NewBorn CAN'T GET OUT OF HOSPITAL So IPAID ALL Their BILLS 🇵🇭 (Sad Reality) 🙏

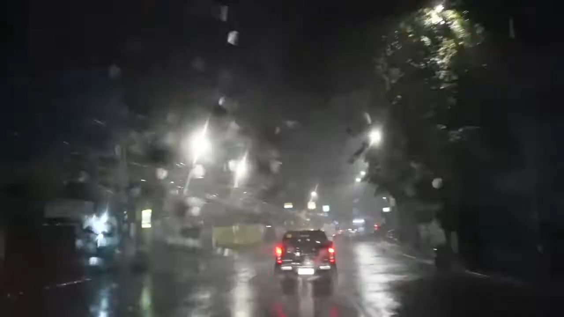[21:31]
It's raining hard mga tao. We are on the way back. We've been on the way for like four hours already. It's so hard the drive going back, but it's worth it because we made him happy.